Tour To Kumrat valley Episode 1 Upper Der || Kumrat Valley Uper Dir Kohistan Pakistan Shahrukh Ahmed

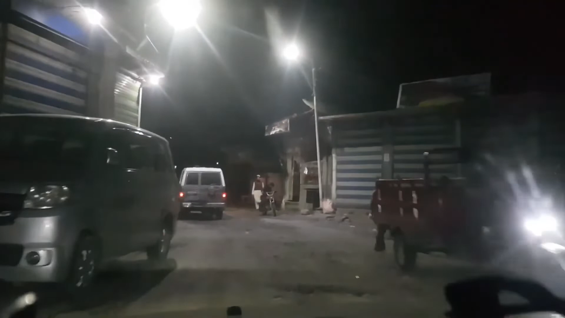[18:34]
मोस्टली यहाँ पे शॉप्स वगैरह जो है ना वो क्लोज हो चुकी हैं,